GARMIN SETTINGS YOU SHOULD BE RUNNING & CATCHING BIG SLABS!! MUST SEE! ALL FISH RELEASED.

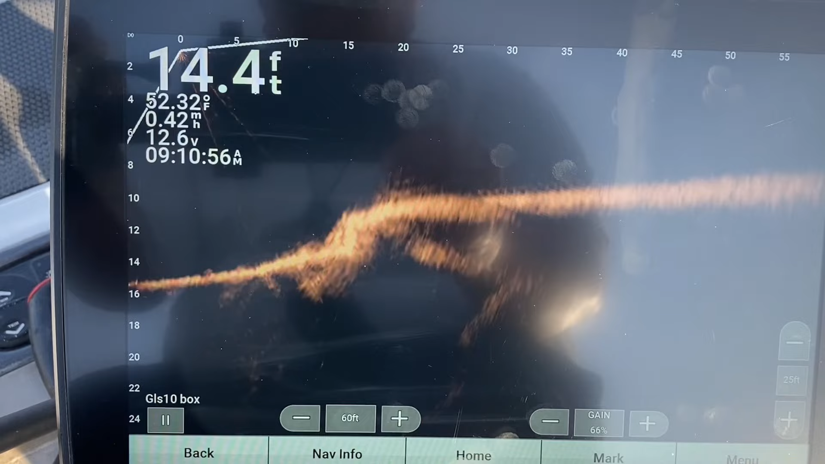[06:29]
On screen: depth 14.4 ft, water 52.32°F
bottom right there let's turn real quick let's
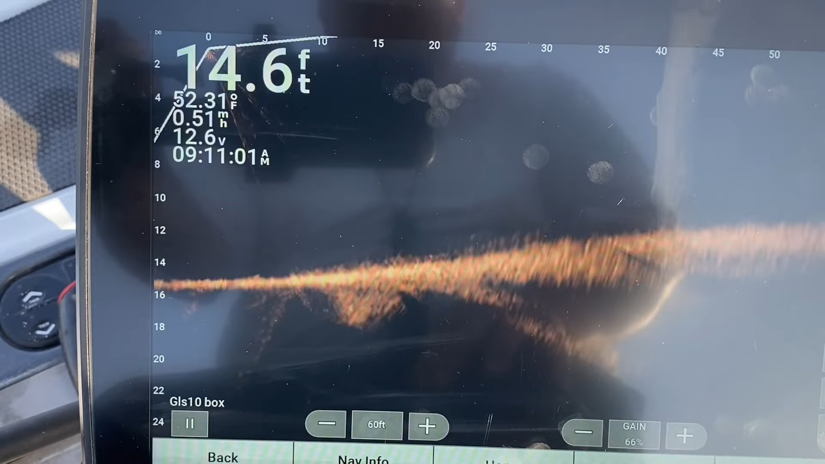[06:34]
On screen: depth 14.6 ft, water 52.31°F
look at that bottom real quick let's look that's a ledge right there that's a rock ledge right there on the
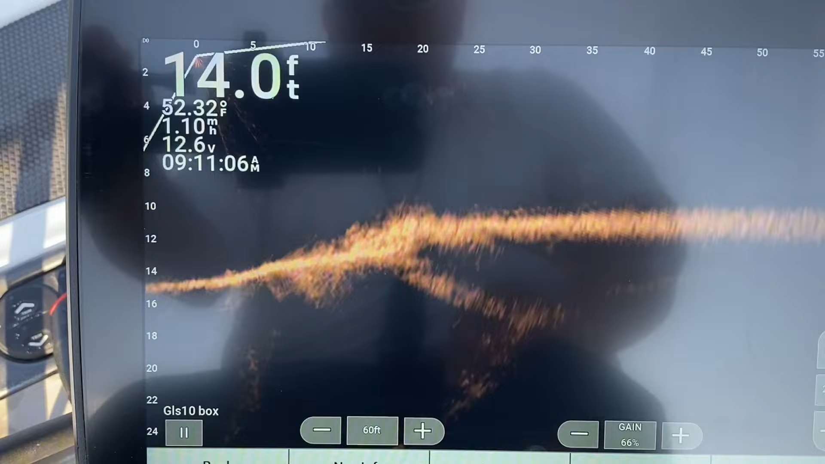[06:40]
On screen: depth 14.0 ft, water 52.32°F
bottom let's look at that we can see the detail in that pretty good there's fish right on top of it sorry about the uh the background the blur
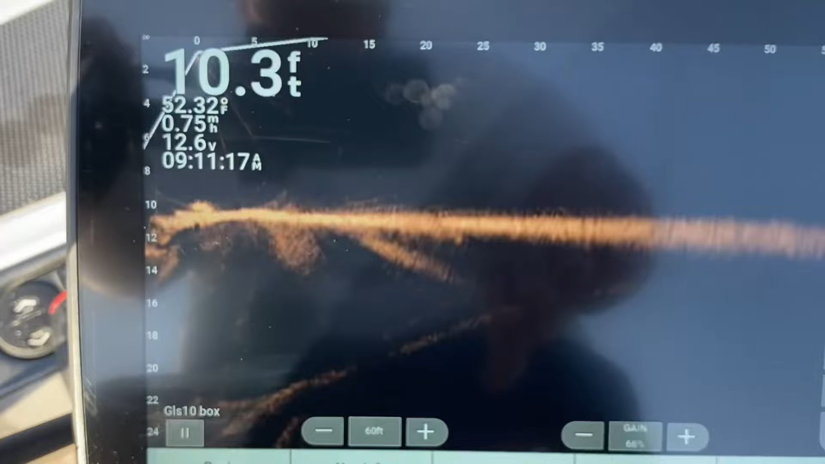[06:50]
On screen: depth 10.3 ft, water 52.32°F
on the background i've got kind of a sunny day out here it can't really look at that you can see that the
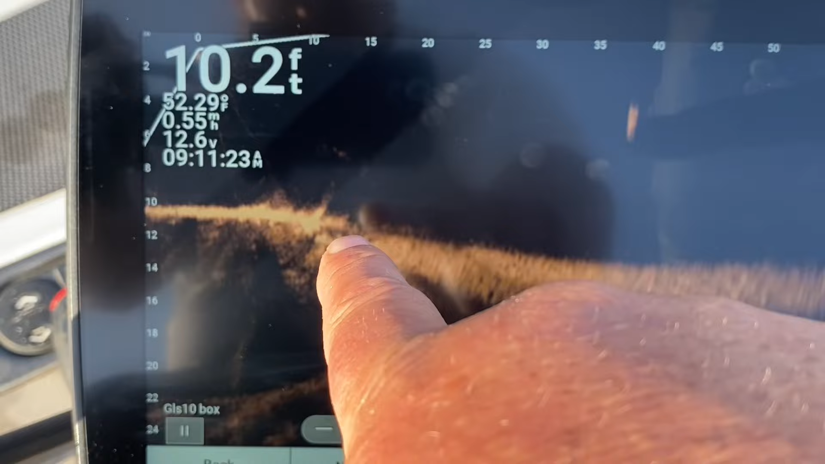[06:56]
On screen: depth 10.2 ft, water 52.29°F, speed 0.55 mph
you can see in the rocks really good right there and i'm shooting out 60 foot guys if we want to zoom in here we can really see look at there guys that's what my settings there's a fish right there set on top of that there's some fish right there them are with my settings guys
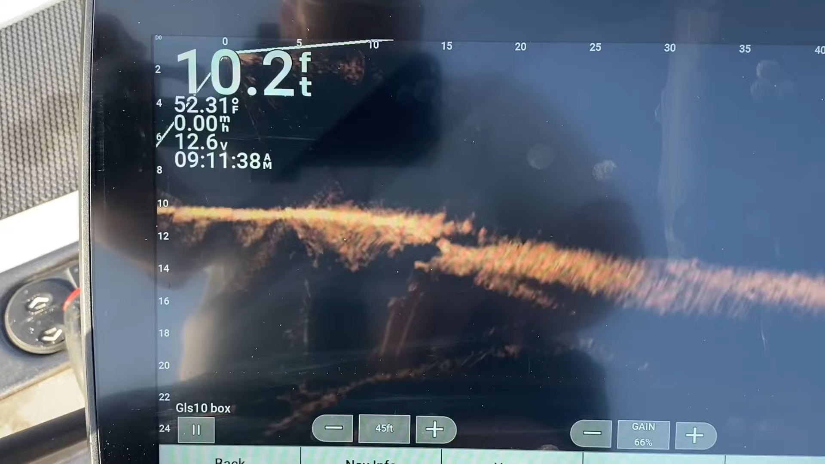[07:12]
On screen: depth 10.2 ft, water 52.31°F
now let me show you something let's turn that color gain up what everybody says do turn
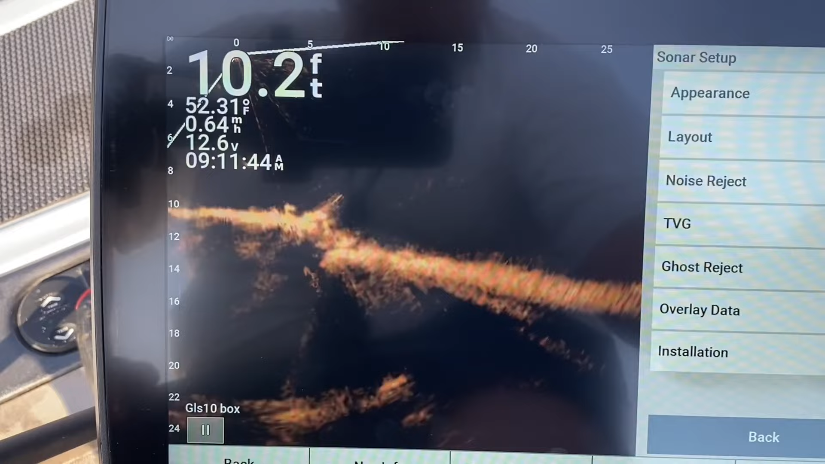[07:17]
On screen: depth 10.2 ft, water 52.31°F
that color gain way up there let's blow that image out look at there look at there you can't see crap
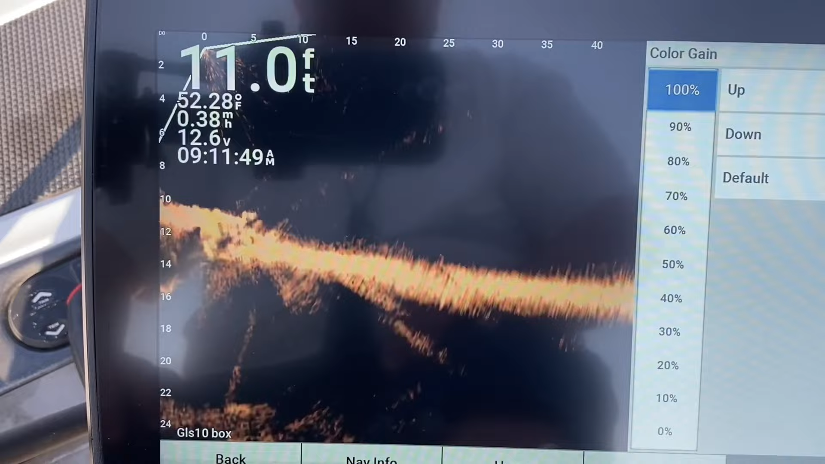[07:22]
On screen: depth 11.0 ft, water 52.28°F
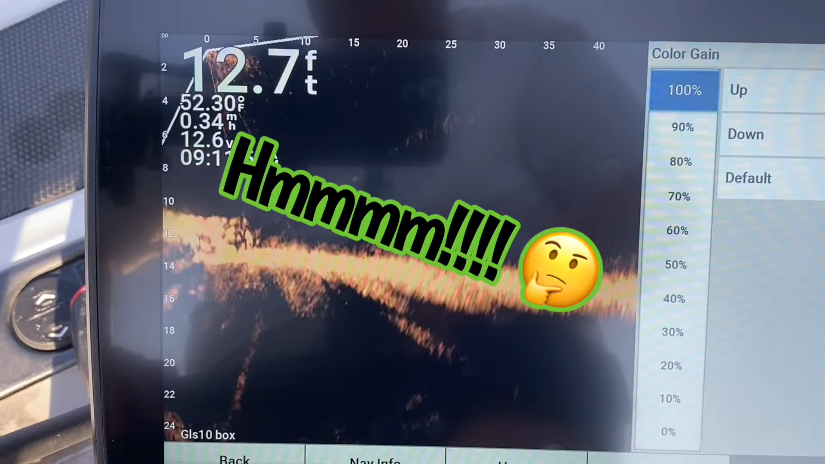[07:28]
On screen: depth 12.7 ft, water 52.30°F
it blows that image out you can't see down inside there you can't see nothing now turn that color gain
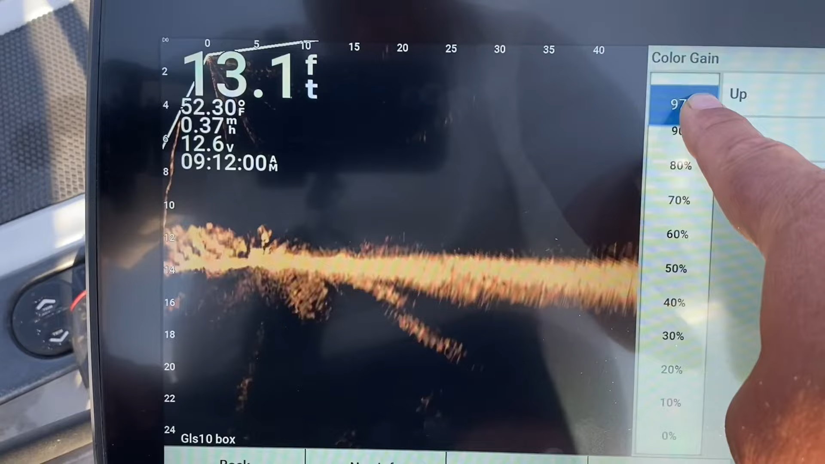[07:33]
On screen: depth 13.1 ft, water 52.30°F
down a little bit and guess what around 65 is
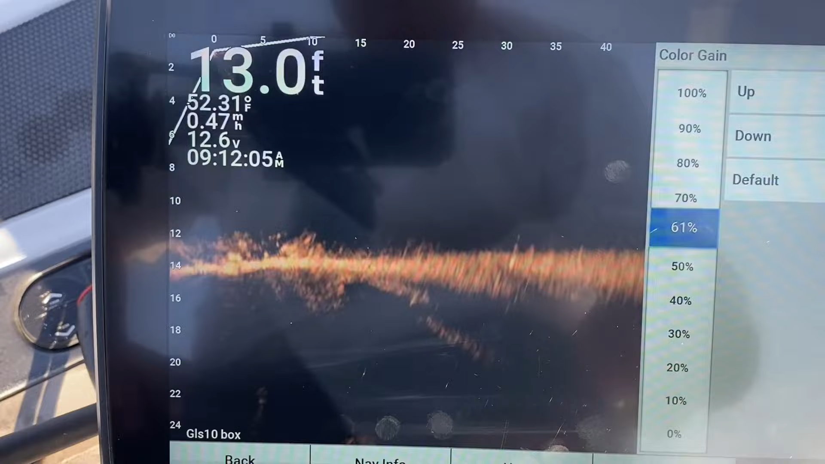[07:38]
On screen: depth 13.0 ft, water 52.31°F
where it needs to be let's go back over this way it's kind of a windy day out here there you go now you can start seeing in there again
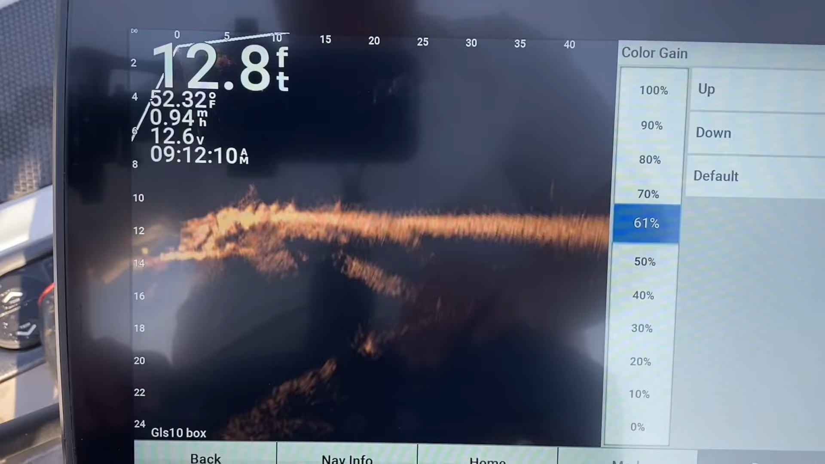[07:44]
On screen: depth 12.8 ft, water 52.32°F
go back back back
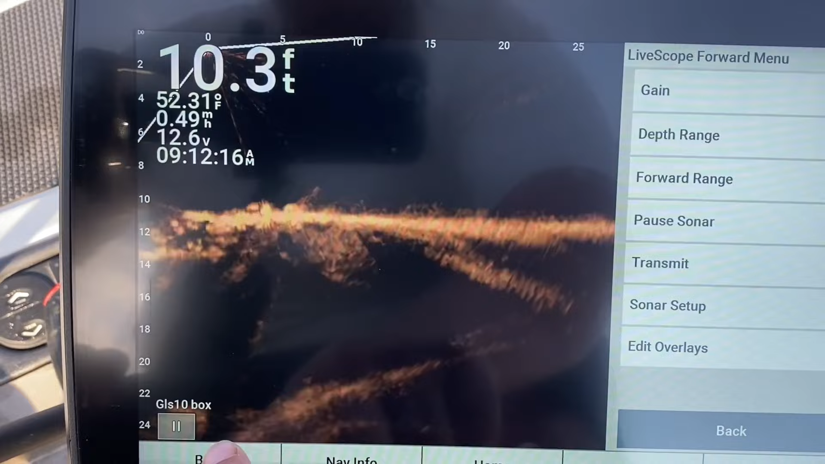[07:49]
On screen: depth 10.3 ft, water 52.31°F
back look at there look at that now you can see in them rocks again see see them rocks right there pretty good
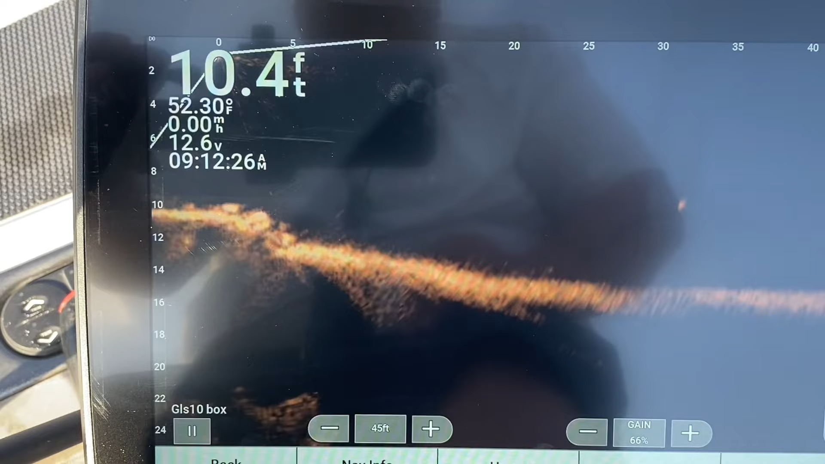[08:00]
On screen: depth 10.4 ft, water 52.30°F
them are my settings guys that's what i run i have a pretty dang
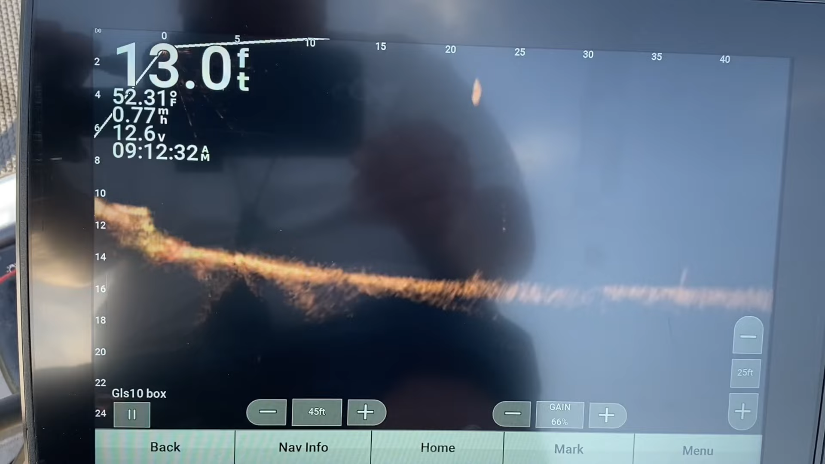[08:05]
On screen: depth 13.0 ft, water 52.31°F, speed 0.77 mph
clear image and that's the old two wire transducer um try
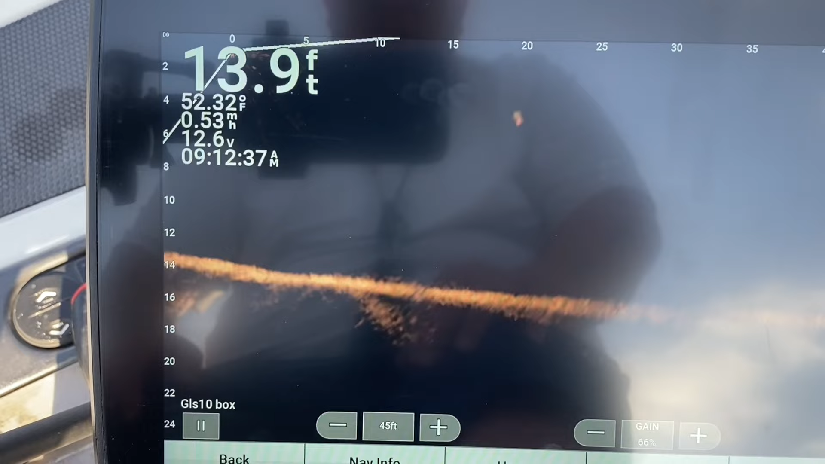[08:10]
On screen: depth 13.9 ft, water 52.32°F
it out see what you think um if you if you have a lag if you run that new 34
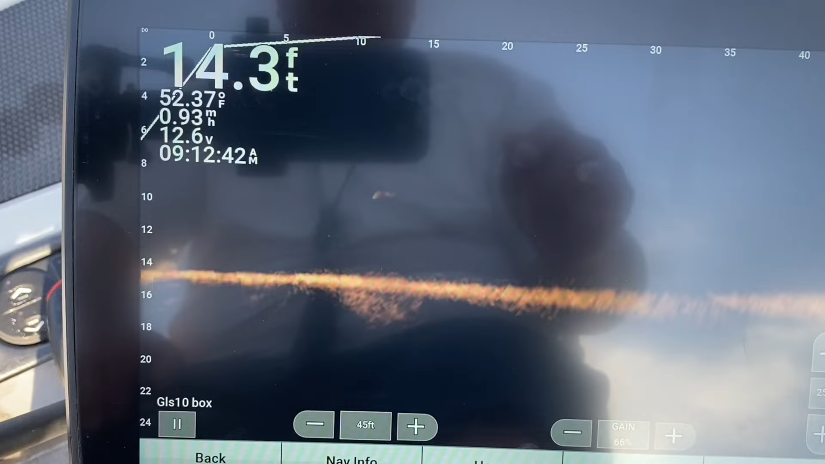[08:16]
On screen: depth 14.3 ft, water 52.37°F, speed 0.93 mph
transducer and you you've got a lag you've got something wrong call garmin walk through the steps
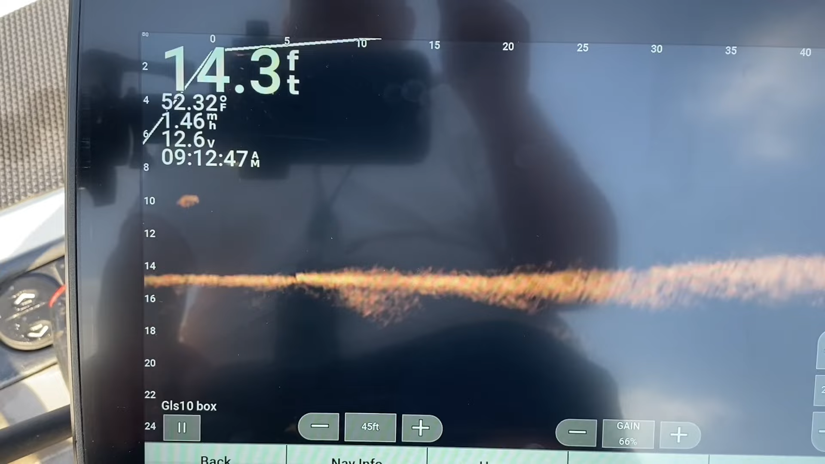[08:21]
On screen: depth 14.3 ft, water 52.32°F
let them walk through the steps they may send you a new unit but you've got something wrong um i see it all the time i've set up thousands of units it's there's there's an issue you shouldn't have any lag when you